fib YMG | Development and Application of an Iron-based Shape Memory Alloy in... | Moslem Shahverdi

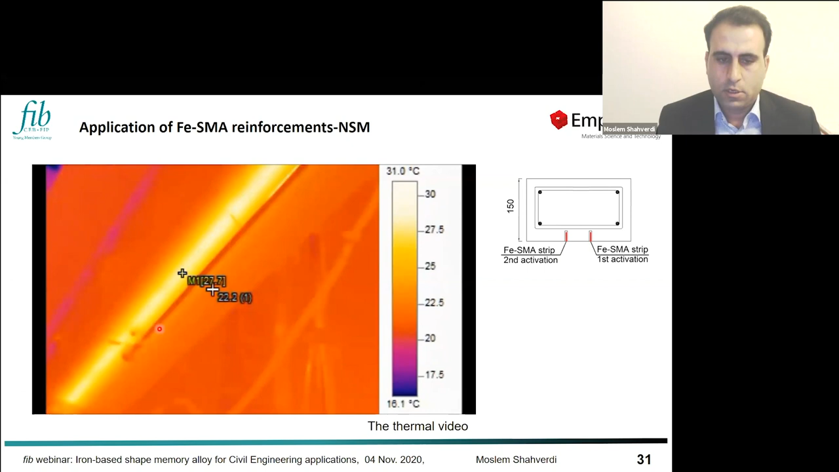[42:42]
On screen: scale top 31.0°C, scale bottom 16.1°C
and now you will see the activation of the second one when it is heated. So you can see it's really fast. And the activation, it is all in all in about one minute. But then we need something about 30 minutes to cool down to the room temperature.